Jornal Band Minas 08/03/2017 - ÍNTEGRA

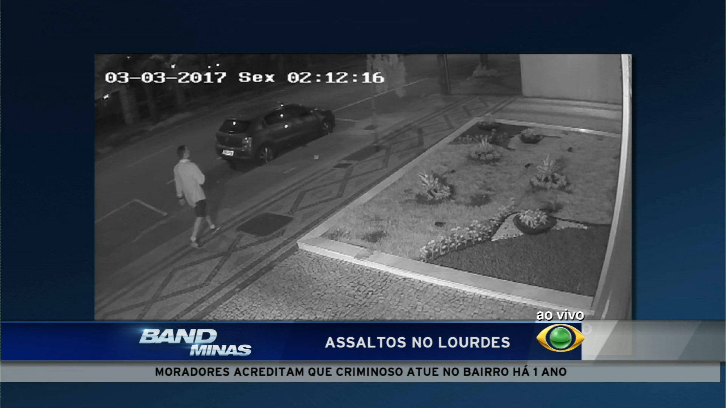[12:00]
Essas imagens de segurança de um prédio no bairro Lourdes mostram a ação do criminoso. Ele pula o muro da garagem e vira uma das câmeras para não ser identificado.
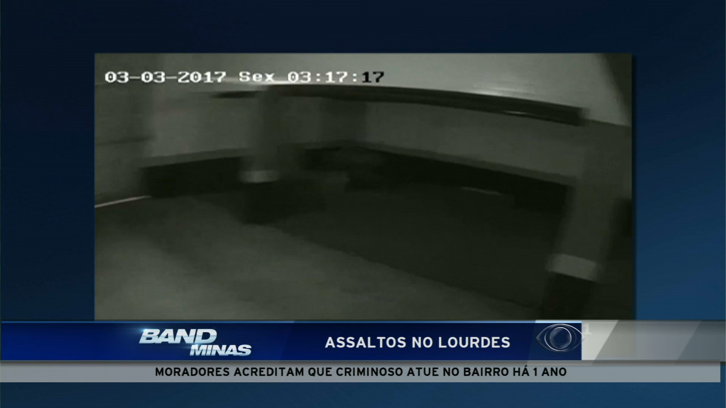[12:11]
Logo após, entra naturalmente com muita calma no local.
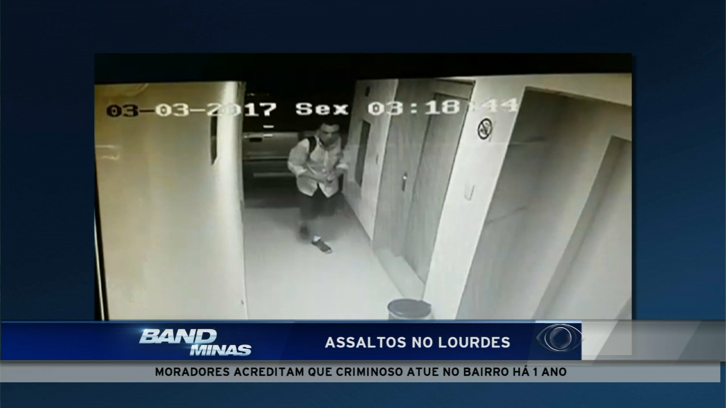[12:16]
Caminha pelos corredores e carrega uma mochila nas costas.
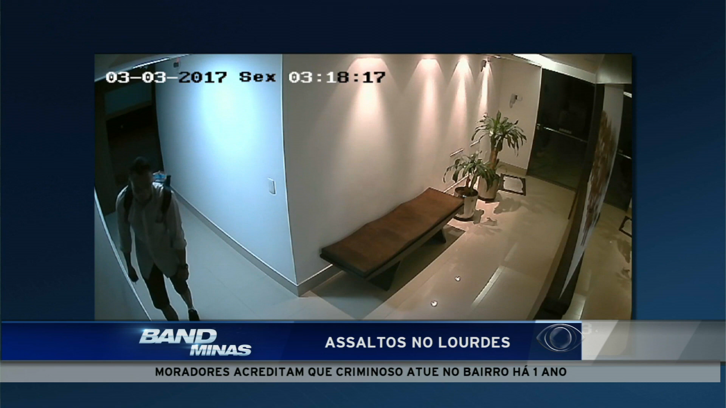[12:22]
O ladrão assalta os apartamentos que estão com a janela ou alguma porta aberta. Rouba geralmente, segundo as vítimas, objetos de fácil acesso, como relógio, celular e notebook.
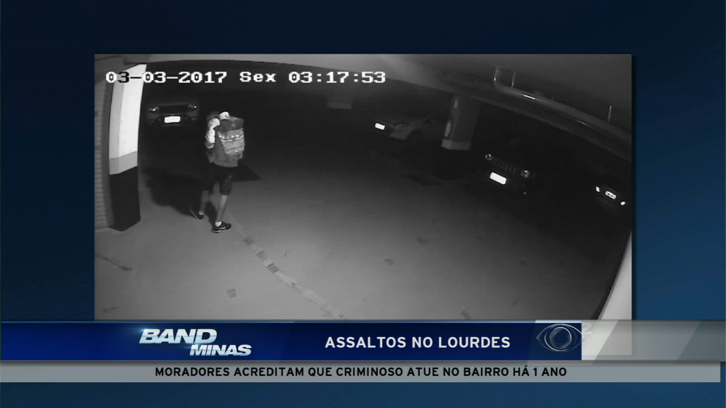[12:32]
O assaltante é especialista também em roubar carros. Nesse momento, dá para ver ele chegando na garagem. Aperta um alarme e vai até o veículo para roubar os pertences que estão dentro dele. Momentos depois, entra em outro carro e leva o veículo.
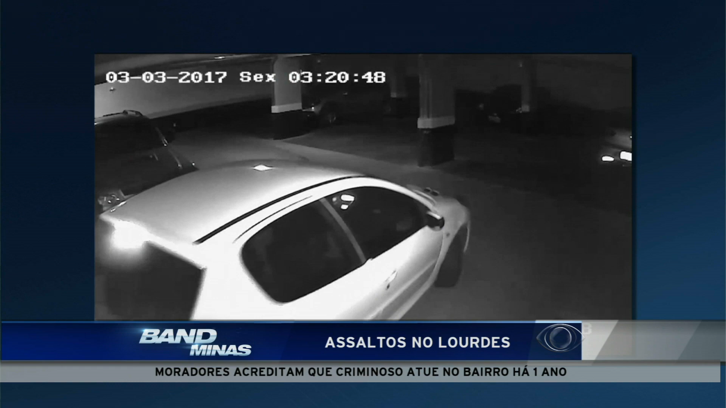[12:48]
O criminoso age em prédios que tem porteiro e câmeras de segurança. Segundo relatos, o assaltante age há mais de um ano.